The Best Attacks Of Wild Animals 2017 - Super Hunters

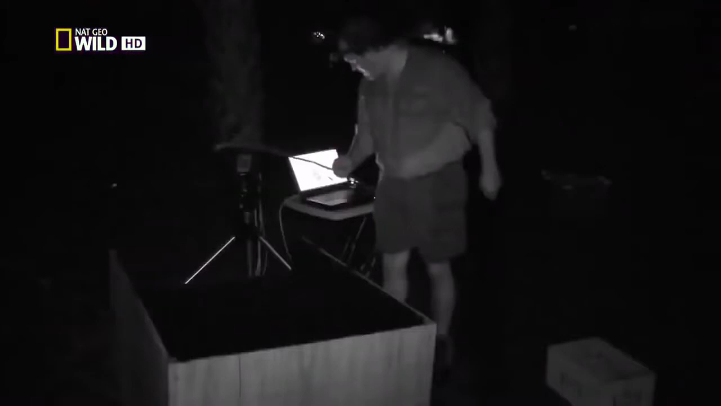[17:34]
Он высовывает язык, как только шарик оказывается рядом. Интересное ощущение, когда не видишь щитомордника, а он прямо перед тобой. Сейчас был бросок.
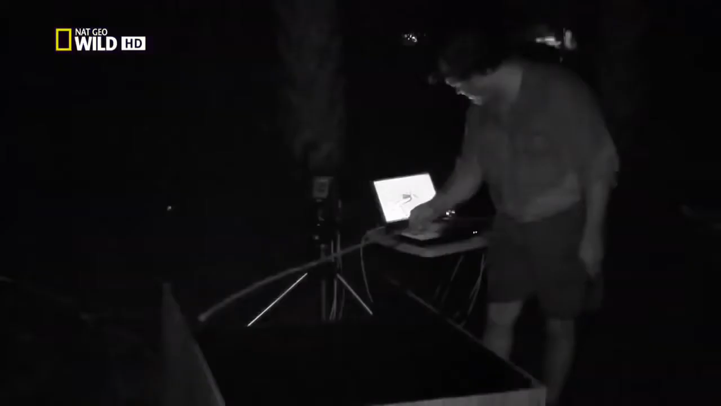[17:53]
Я скорее услышал, чем увидел его.